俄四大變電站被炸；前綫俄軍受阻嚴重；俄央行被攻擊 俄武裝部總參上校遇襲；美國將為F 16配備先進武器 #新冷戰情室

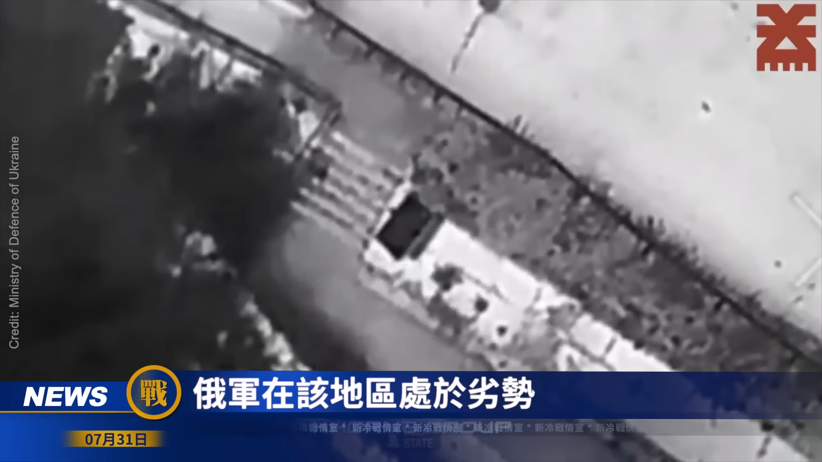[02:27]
勢烏軍利用磨機對連之南部橋頭堡的橋樑作為猛烈攻擊
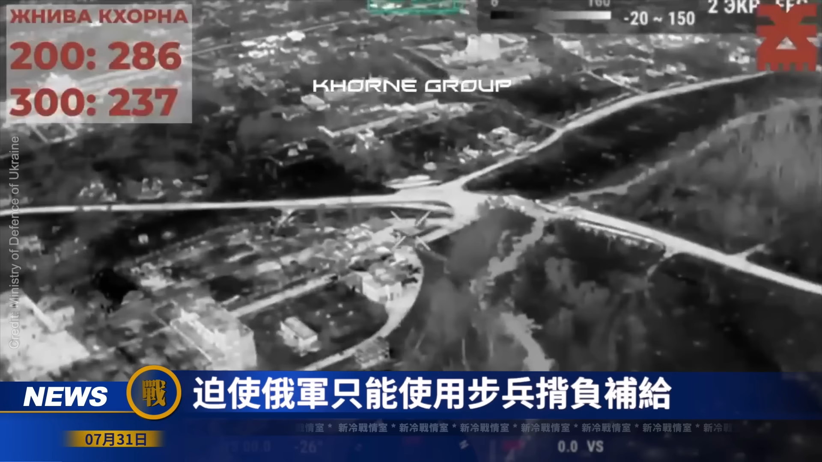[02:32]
迫使烏軍只能使用補兵背著補給彈藥和医用物資補充困難最終烏軍放棄了旭富昌室南部的橋頭堡